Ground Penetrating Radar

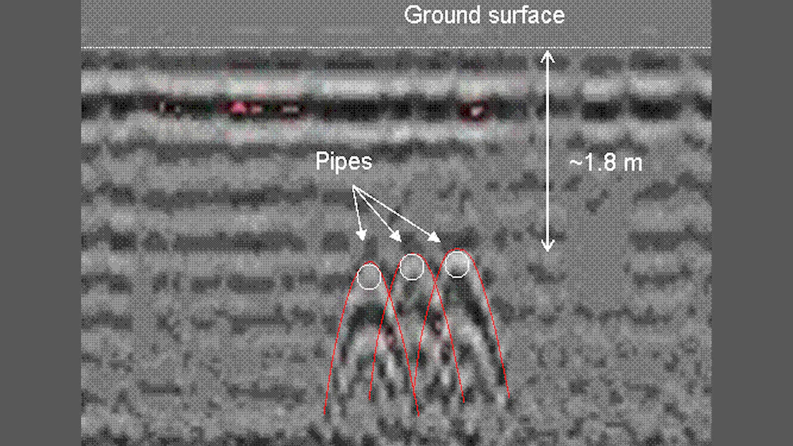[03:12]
We're using, it's sending pulses into the ground, and a single GPR unit will send one transmission and one receiver in itself as it moves along, and it's just a one-foot path.